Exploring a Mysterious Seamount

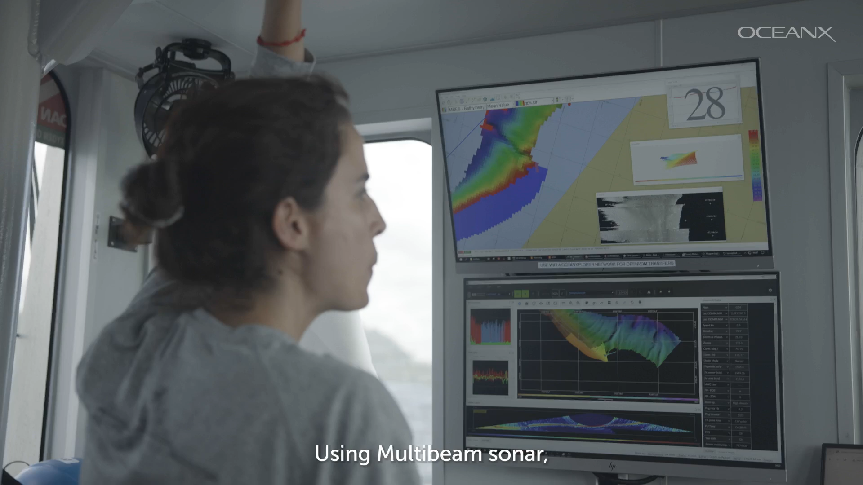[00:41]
Using multi-beam sonar, our mapping team turned this...
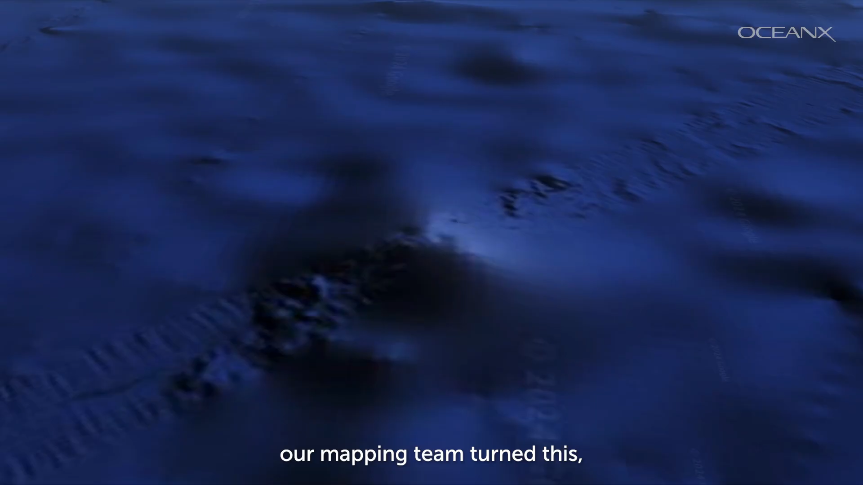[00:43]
into this.
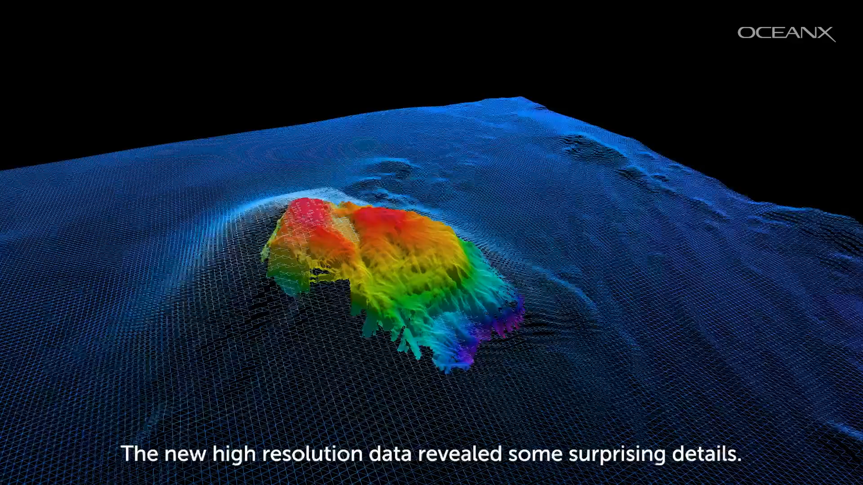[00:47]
The new high-resolution data revealed some surprising details. First was the shape of the seamount.
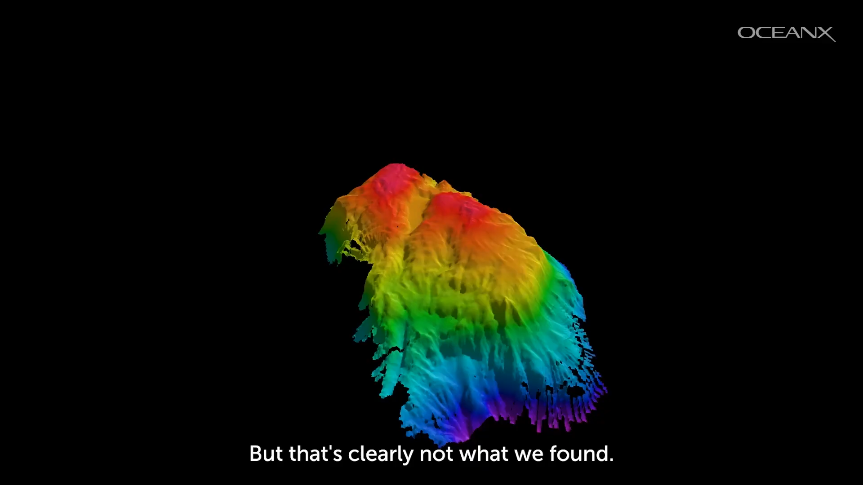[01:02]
But that's clearly not what we found.
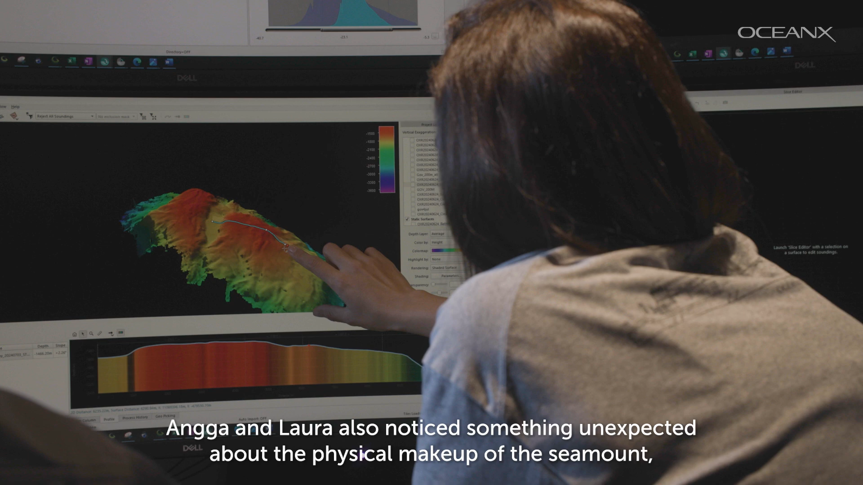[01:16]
reflected in how the sound from the sonar bounced back from the seafloor.
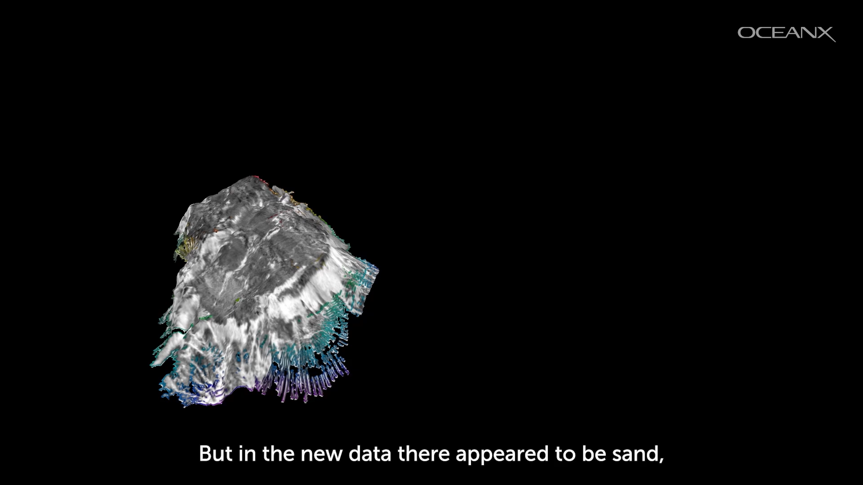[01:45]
But in the new data, there appeared to be sand, not rock, at the tops of the peaks and in the channel between them. That was the thing that we got really excited. We got it. We got it.
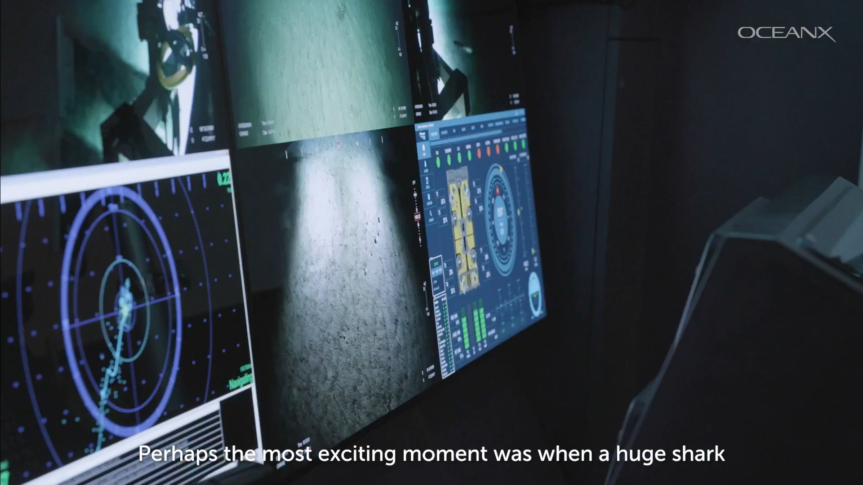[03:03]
Perhaps the most exciting moment was when a huge shark came to check out the ROV.